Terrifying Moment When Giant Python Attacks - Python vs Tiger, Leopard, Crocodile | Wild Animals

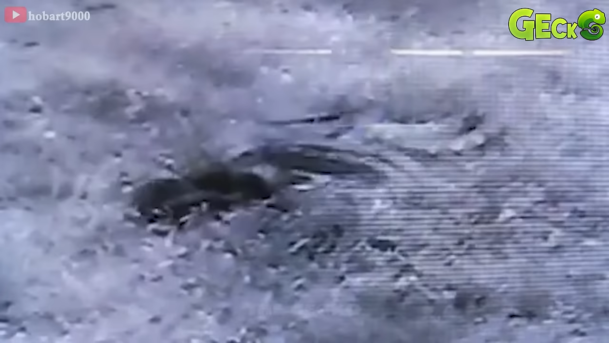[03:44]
Black panther struggles to escape from the python.
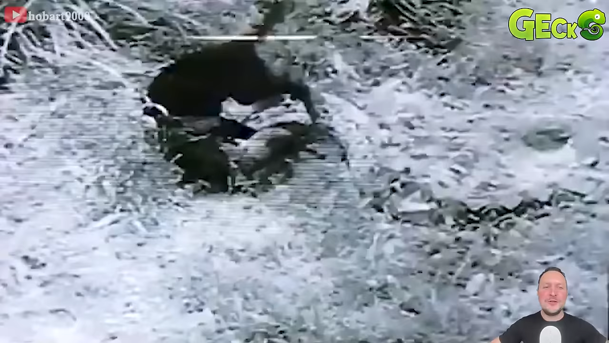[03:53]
However, that is difficult to do when the giant python is so strong. The longer the time, the more dangerous the black panther is to life.